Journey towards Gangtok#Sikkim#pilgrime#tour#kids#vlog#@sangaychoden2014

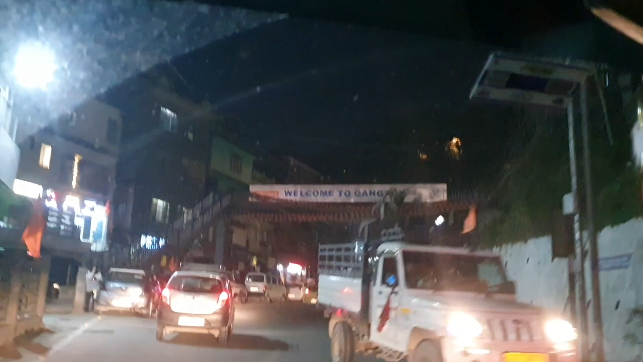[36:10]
Welcome to Gangtok. I'm going to go to Mirani Pool for a Gangtok like this. Gangtok, yeah.